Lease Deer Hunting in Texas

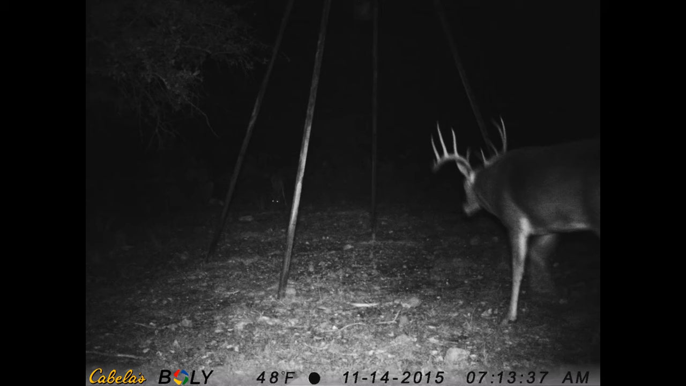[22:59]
check of the cabela's game cameras revealed quite a surprise we'd never seen that deer before about a week before we actually made that hunt